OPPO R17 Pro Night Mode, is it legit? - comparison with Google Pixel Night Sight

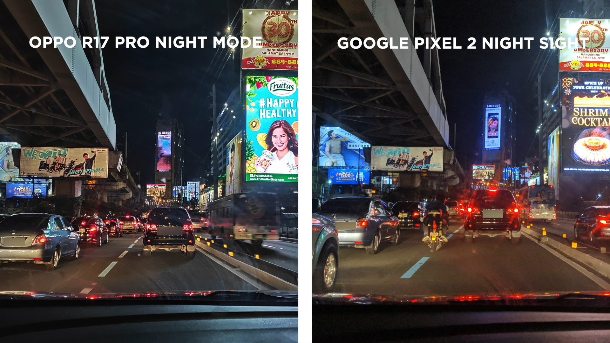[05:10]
In this one, though, it's not so bad. These are taken with night mode in a moving car. And it seems that the R17 Pro can handle movement in the Z-axis, but not so much with vertical and lateral shake. It also has a nicer shot, I think.